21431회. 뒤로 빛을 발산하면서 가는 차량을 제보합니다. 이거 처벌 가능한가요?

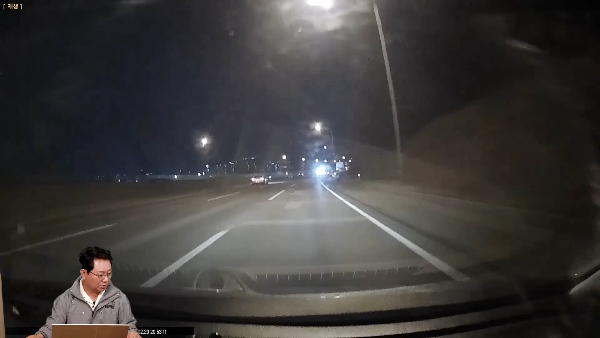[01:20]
야, 어우, 이렇게 봐도 눈부신데? 요 블랙박스로 봐도 눈부셔요. 근데 실제로 얼마나 눈부시겠어요?
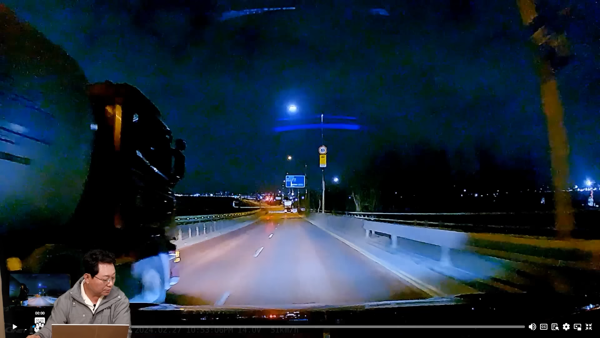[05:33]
처음부터 보실까요? 자. 지금은 뭐야? 이러면서 이렇게. 비교가 딱 되네요. 비교가 딱 되네요. 지금 마침 또 아무것도 달지 않은 LPG 차를 가고 있습니다.
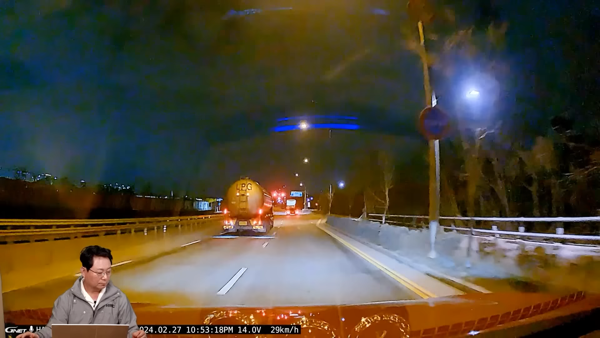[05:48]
더 가까운데도 훨씬 안 보이네요. 좋은데? 좋은데? 그죠? 네. 아이고, 아이고. 지금은 뭐야? 이러면서 이렇게.